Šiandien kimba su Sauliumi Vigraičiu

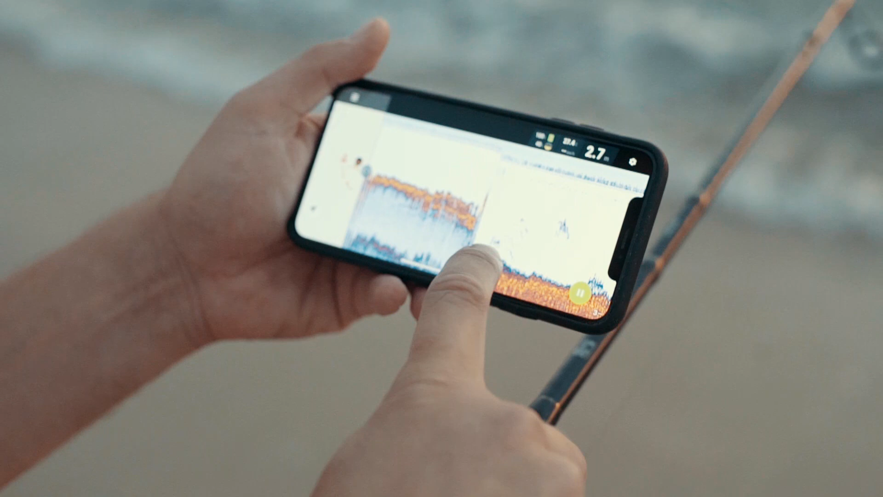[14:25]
Čia taip labai bangos truputėlį kilnoja, aišku. Bet čia matosi, atskiria nuo dugno.